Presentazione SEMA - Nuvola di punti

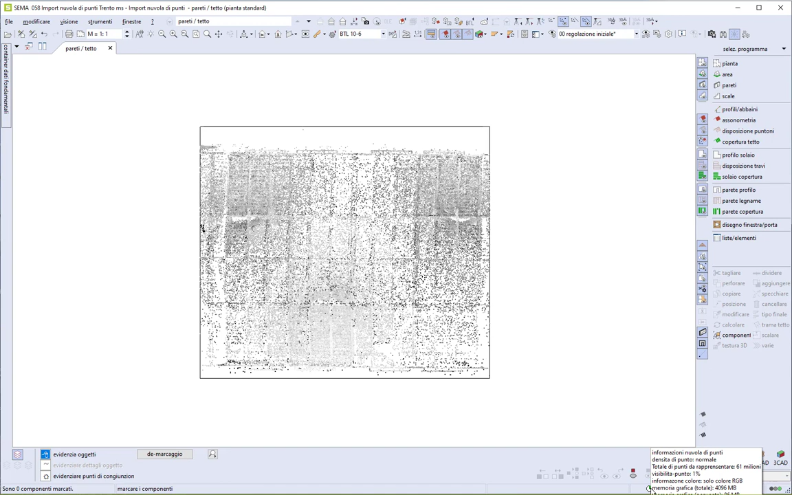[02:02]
utilizzata in questo momento informazioni relative alla nuvola di
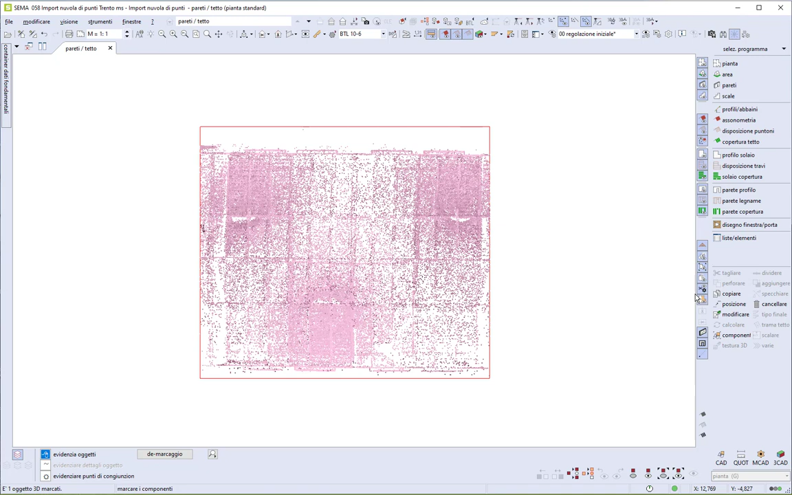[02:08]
punti le possiamo anche vedere cliccando e modificando la nuvola di
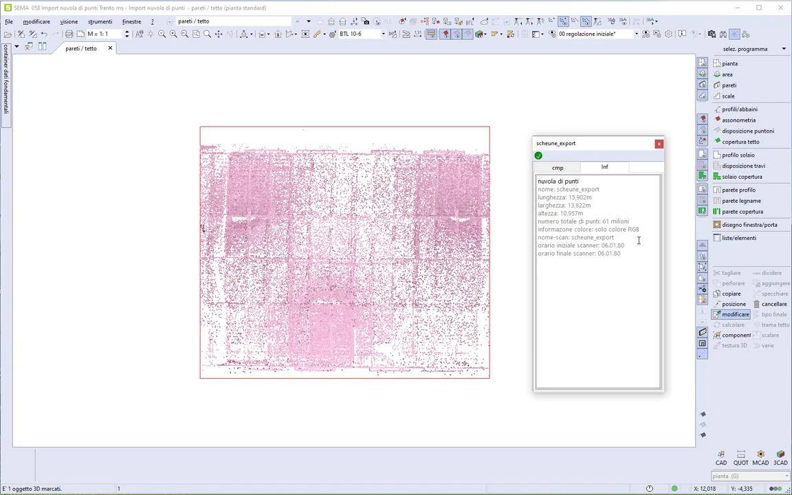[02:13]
punti abbiamo tutta una serie di informazioni bene facciamo una vista 3d così vediamo la nuvola di punti importata e il grado di dettaglio
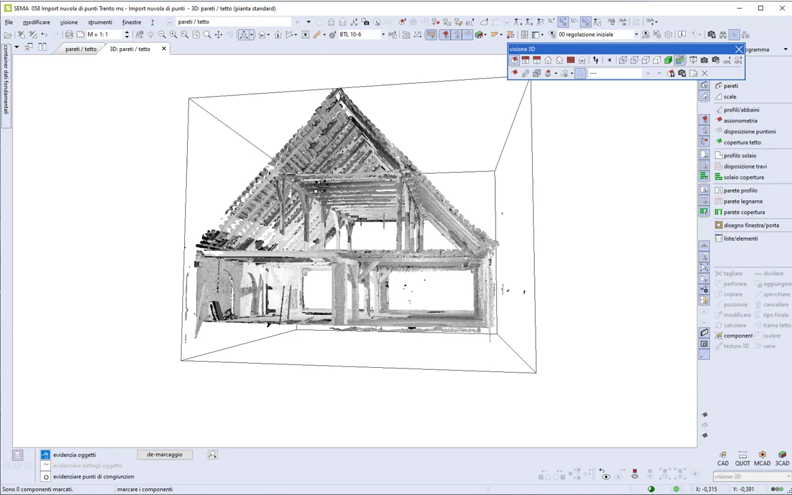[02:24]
del rilievo che è stato fatto dove vediamo queste zone
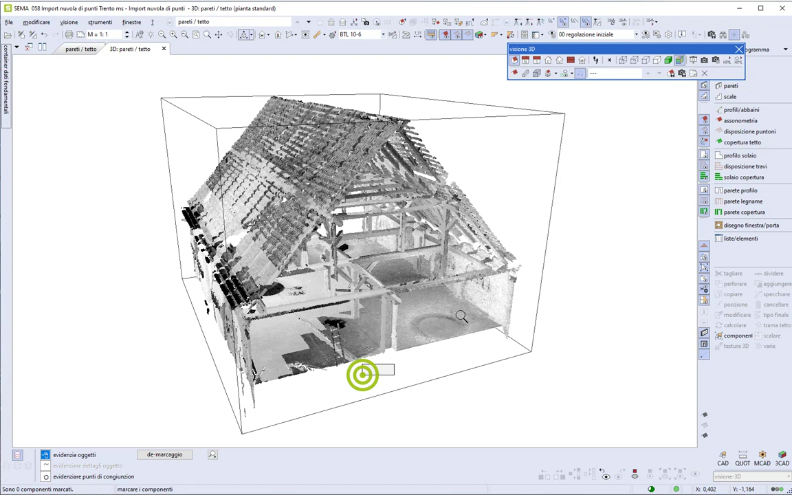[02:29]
circolari qui praticamente dove è stato piazzato il treppiede con il laser
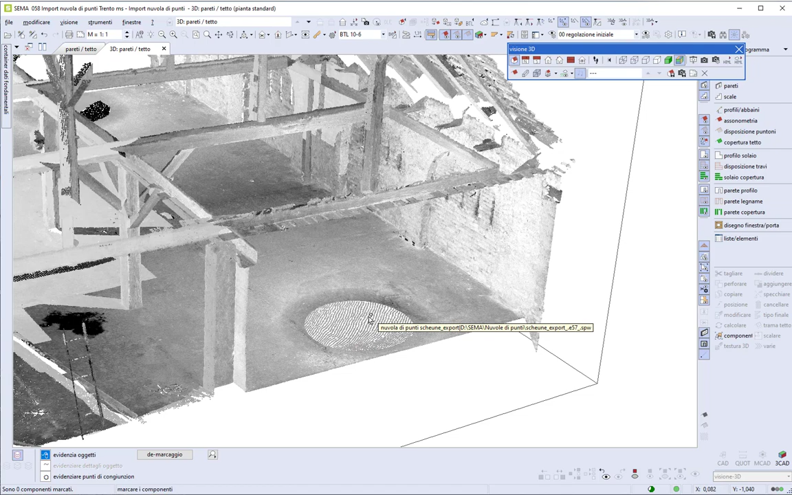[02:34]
scanner 3d rimane un cono d'ombra sotto lo strumento sono state fatte tre stazioni come vediamo da qui per completare tutto questo rilievo nella vista dall'alto con sema abbiamo la possibilità di stabilire la profondità di
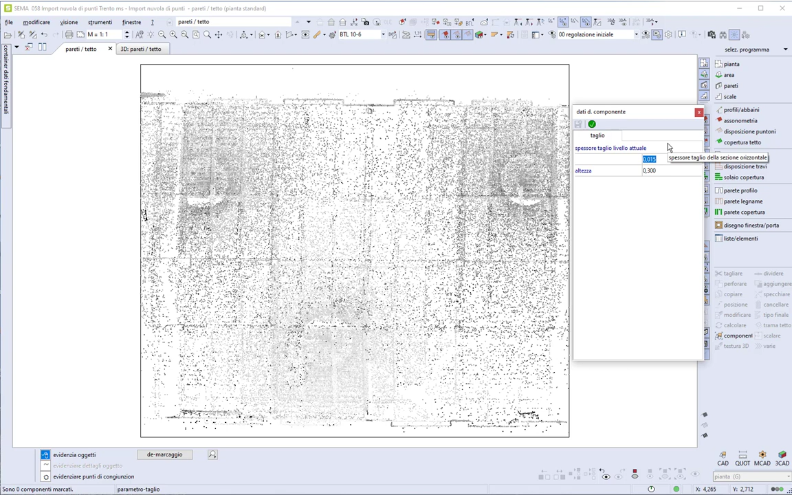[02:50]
vista dall'alto che vogliamo prendere in considerazione quindi possiamo inserire un livello di altezza e lo spessore di profondità che vogliamo vedere da questo livello di altezza otteniamo una sorta di auto sezione orizzontale che ci permette di filtrare la vista è molto importante all'inizio valutare bene anche il livello di altezza al quale si è posizionato l'oggetto 3d importato al fine di adattarlo eventualmente o spostarlo in altezza o eventualmente cambiare la quota dei nostri piani
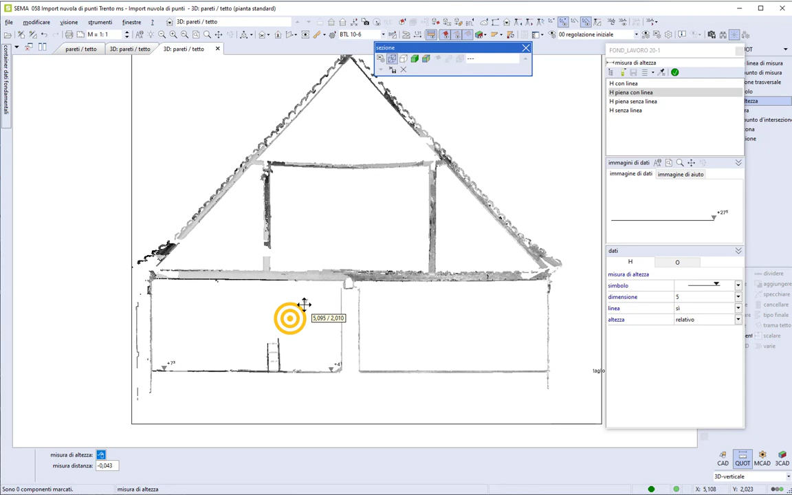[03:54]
4 quindi con un dislivello indicativo di 3 cm a questo punto possiamo valutare se vogliamo spostare in altezza tutto il blocco di punti importato o eventualmente potremmo anche valutare di cambiare la quota del nostro piano adesso lascio così nel caso in cui il laser scanner abbia
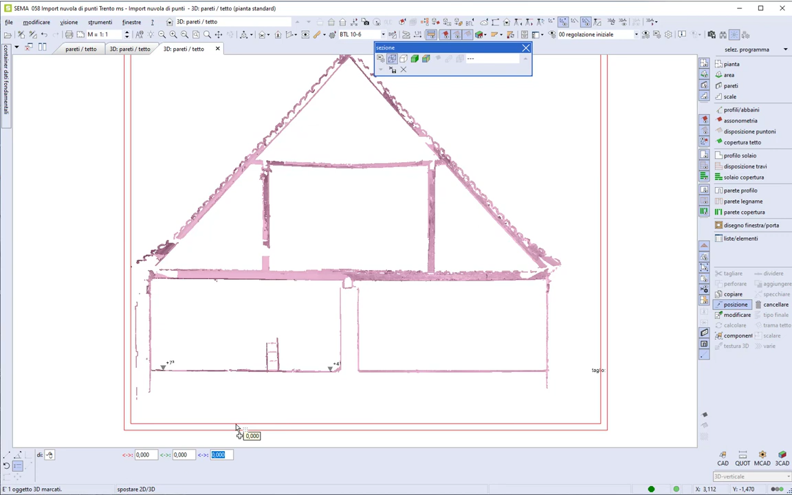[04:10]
rilevato anche l'altezza sul livello del mare ci conviene sicuramente abbassare la nuvola di punti
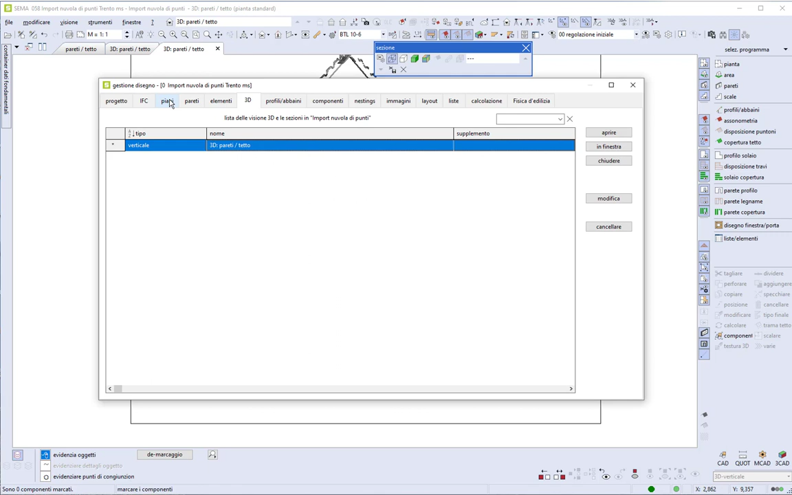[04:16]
importata e avvicinarla allo zero di sema invece qui nella gestione dei piani abbiamo la possibilità
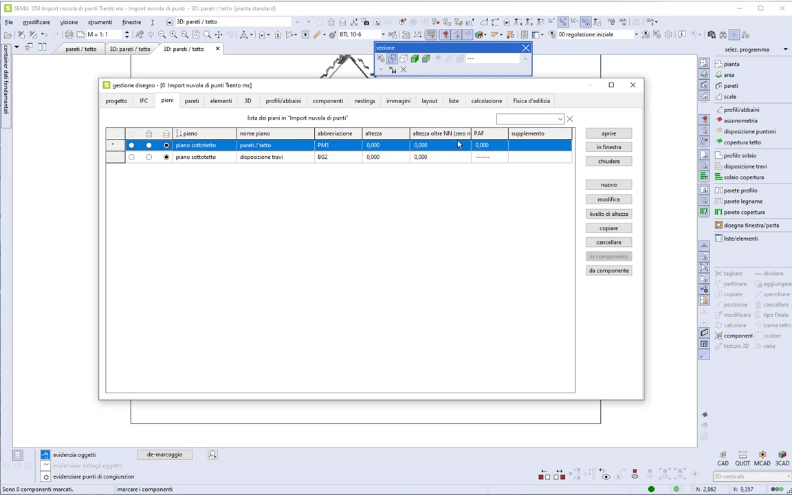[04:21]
di impostare l'altezza sul livello del mare cosicché se inseriamo anche un terreno possiamo ottenere anche un piano quotato con i picchetti livello di altezza abbiamo
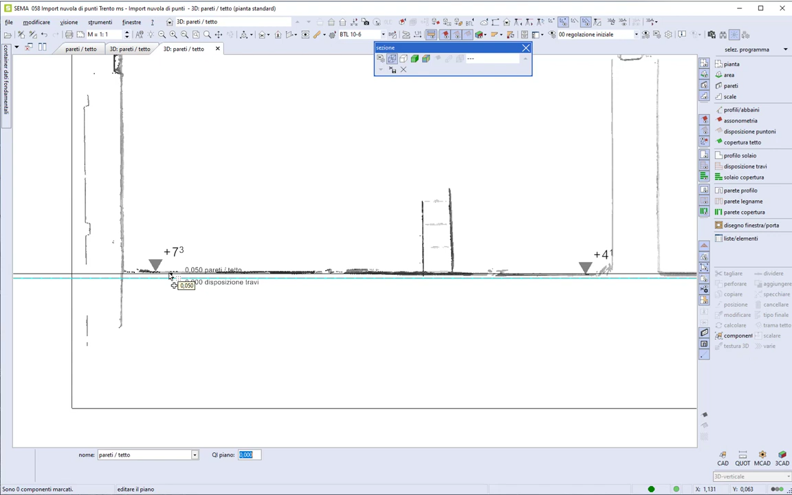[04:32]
inoltre la possibilità di spostare direttamente la quota del piano sempre in una sezione verticale o eventualmente anche creare direttamente un nuovo
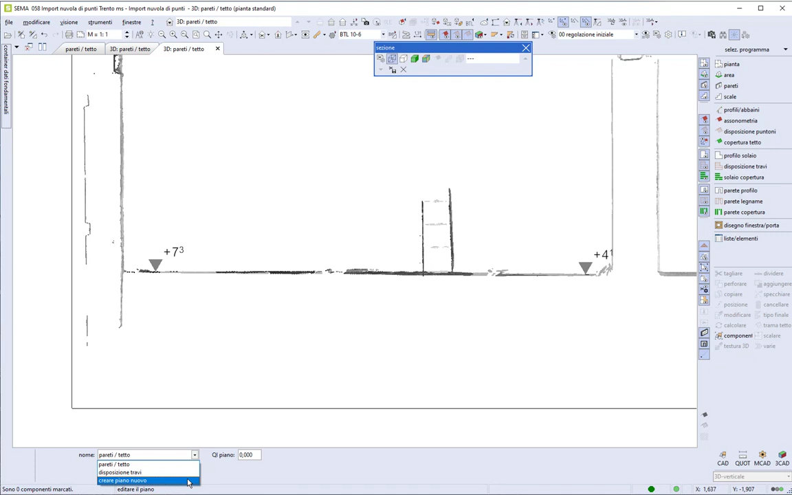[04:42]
piano a un determinato livello di altezza selezionabile nella nuvola di punti badiamo che i punti hanno differenze millimetriche tra di loro quindi possiamo fare una scelta proprio mirata estremamente precisa per iniziare a definire la forma del tetto che vogliamo ricostruire utilizziamo
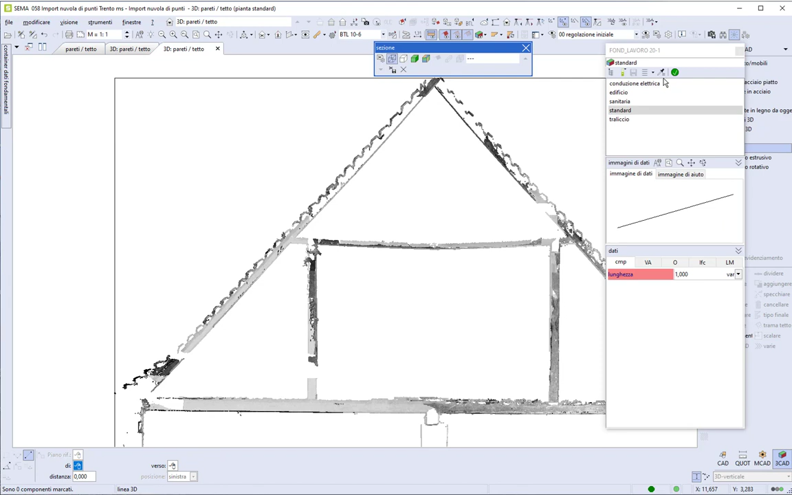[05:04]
le linee 3d zoomiamo un pochino modo tale da vedere il riferimento dell'intradosso dei travetti esistenti e qui prendo
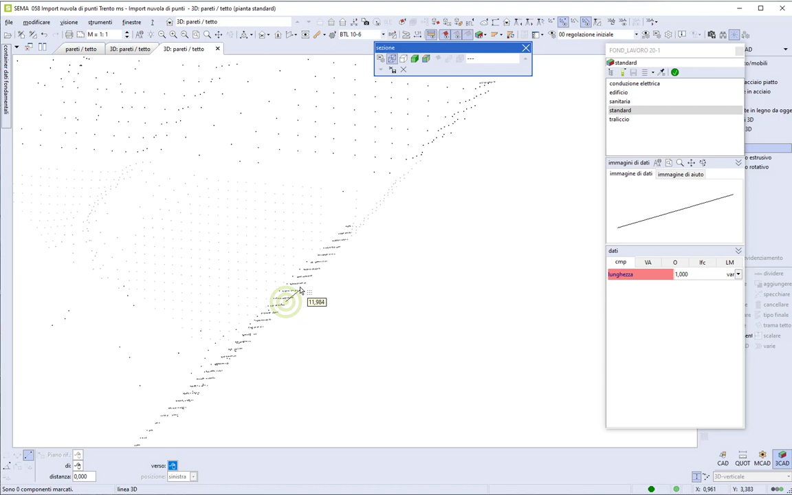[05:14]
e seleziono il primo punto secondo punto gasol colmo qui però un po un dubbio sulla selezione perché la profondità di vista della sezione verticale mostra anche un po oltre forse provo a diminuire un pochino lo spessore della sezione ok
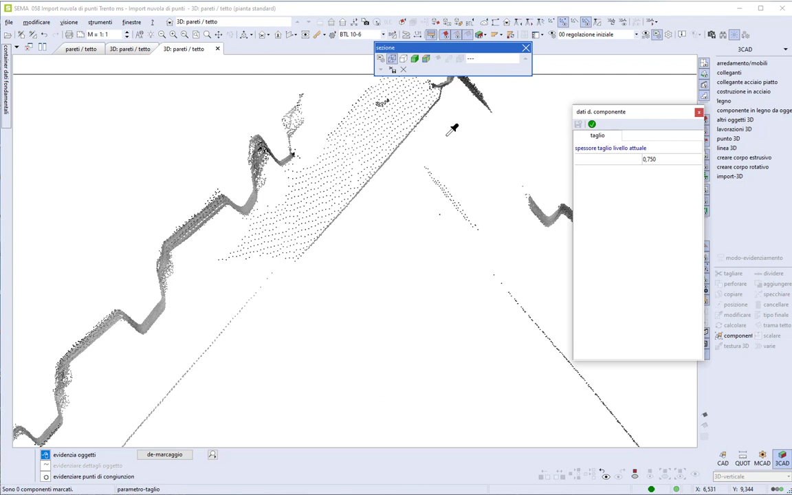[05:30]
così l'immagine è più pulita e possiamo tracciare la linea con più certezza torno a cercare il secondo punto in basso ok qui il programma ci chiede una distanza per il posizionamento
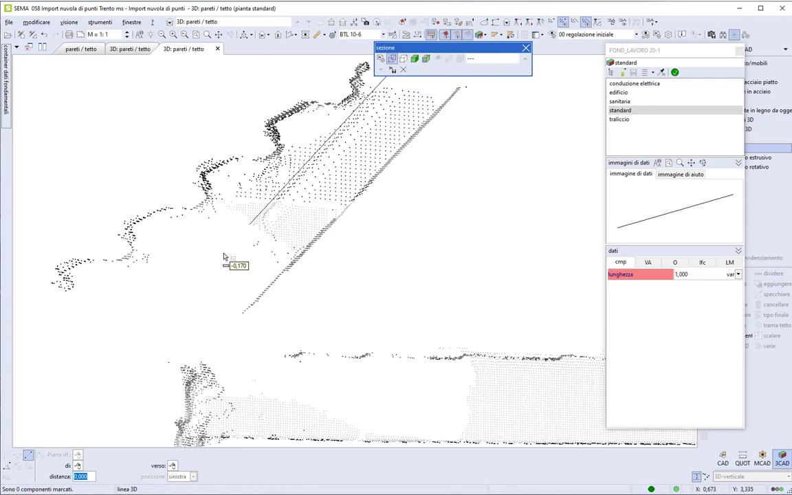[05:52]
della linea possiamo vedere rispetto alla listellatura portategola una distanza di circa 12 centimetri
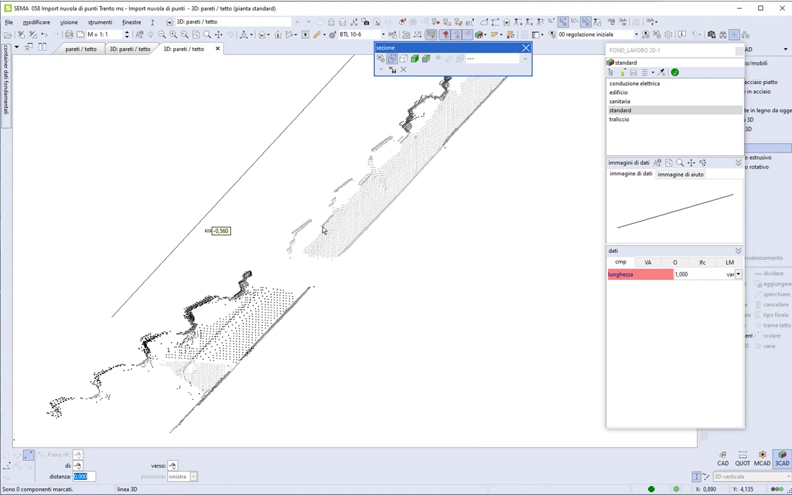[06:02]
si fissiamo 12 centimetri ripetiamo la stessa operazione per la falda destra punto di inizio